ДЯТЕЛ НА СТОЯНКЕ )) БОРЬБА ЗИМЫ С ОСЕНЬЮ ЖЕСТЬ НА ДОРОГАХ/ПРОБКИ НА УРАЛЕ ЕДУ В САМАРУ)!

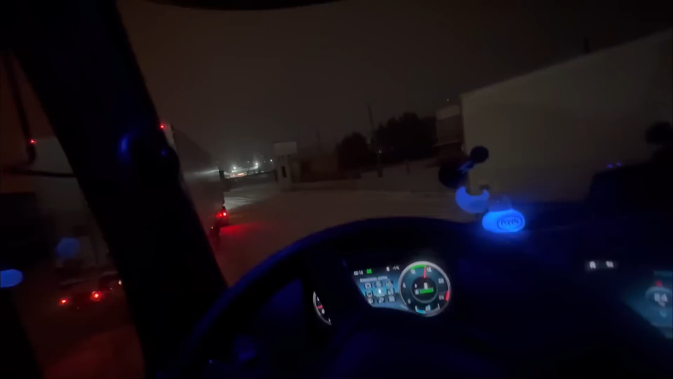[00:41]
давай-давай-давай малышка а я вам отвечу надо выбираться пока на механику шва не переключилась на всякий случай
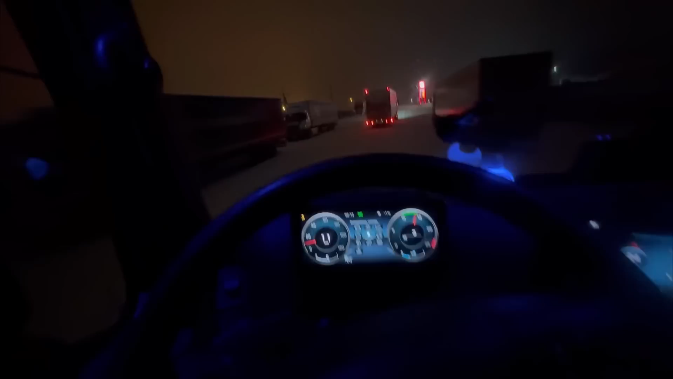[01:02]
привыкать тут тоже уже зимний режим эти тут горочка на выезде ой я думаю че так темно другое дело на стоянке чтобы не слепить никого
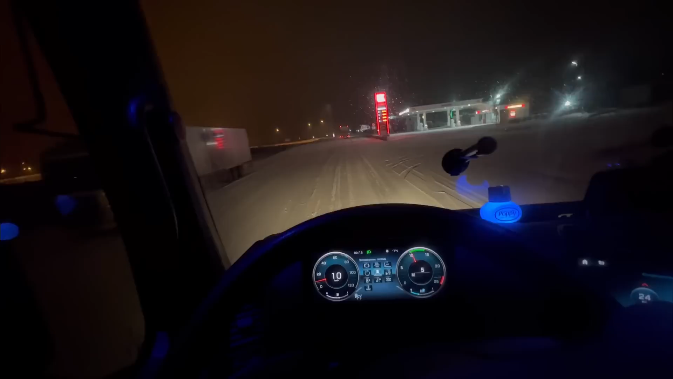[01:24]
так переключимся сейчас тут с дублера со старой дороги выскакиваем на основную
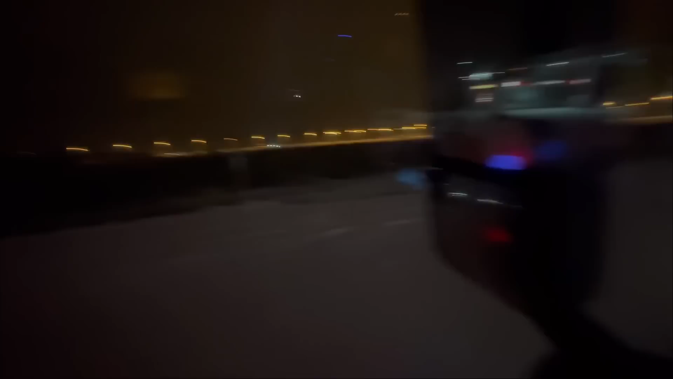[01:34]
ох ребята замело не знаю думал я сначала спать пока не проснусь потом думают с утра все такие ребята как я проснуться и будем мы челетвилить в горах там еще же этот прогноз погоды ты немного
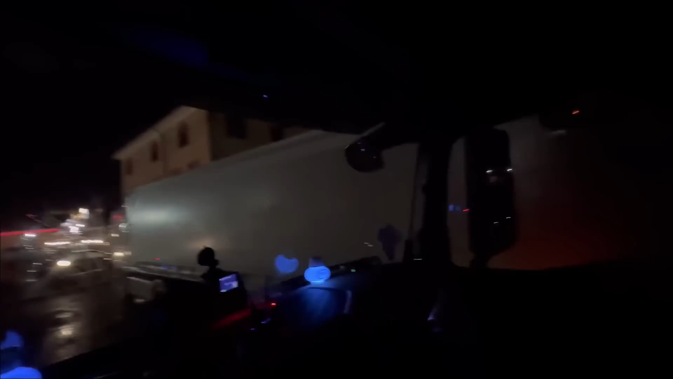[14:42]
смотрите тут тоже ремонты полным ходом местами и двух полоска трех полоска целом дорога неплохая
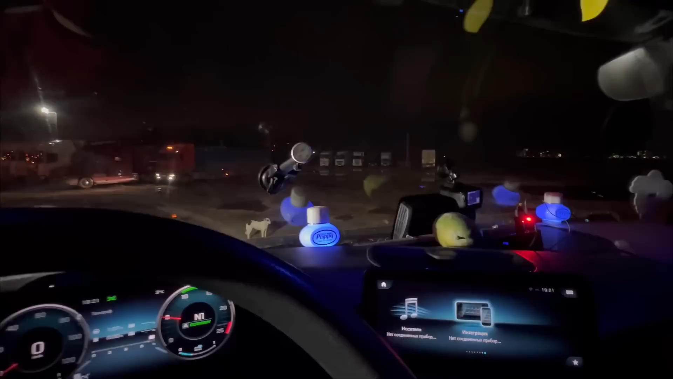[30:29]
яма большая сейчас могла прям с магнумом впередом заедем и все